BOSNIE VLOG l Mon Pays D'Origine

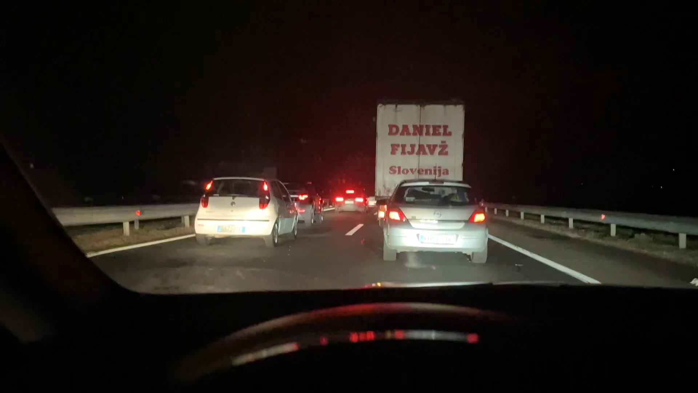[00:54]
Bon là ça fait déjà 12 heures que je roule, et là on s'est pris 3 heures d'embouteillage dans...